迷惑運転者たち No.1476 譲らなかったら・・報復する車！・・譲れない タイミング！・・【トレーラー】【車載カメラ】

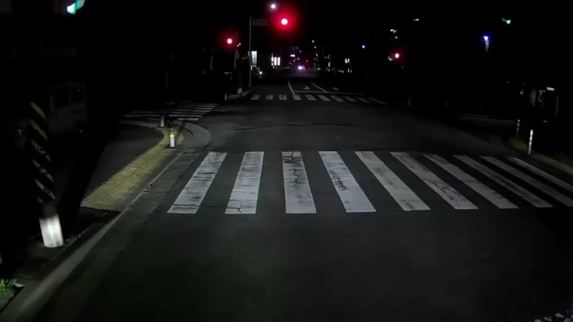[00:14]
当たり前のように出るし
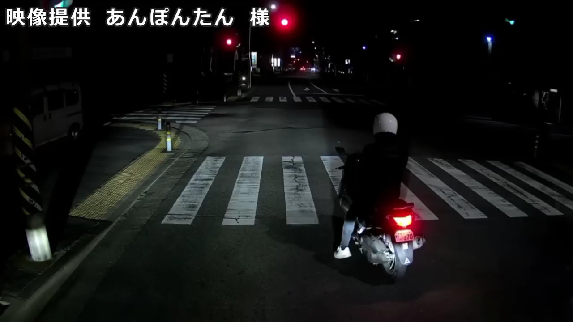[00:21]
違反をしてるっていう認識全くねえんだろうな。脳みそ空っぽだろうなこういうやつってな。周りがやってるからいいんだって勝手に思ってんだろうね。でもウインカーはしっかり上げてる。ああ止まっちゃったよ。おい赤だ赤バカじゃねえかこいつ。
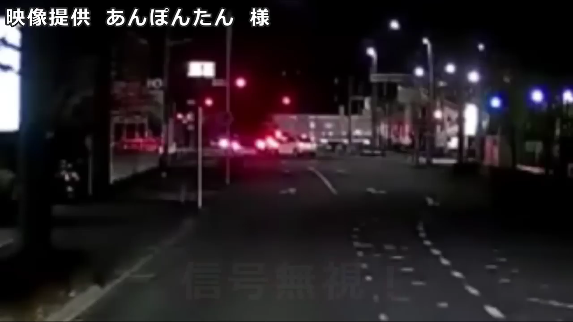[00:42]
こういうやつぶつかってやっぱりぶつかった車とかも悪くなっちゃうんだよね。完全なる信号無視だぜ俺。やっぱり脳みそ入ってねえんだな。あいつが生きてるのはただ単に運がいいだけだよな。運が悪い人だともうあの時点で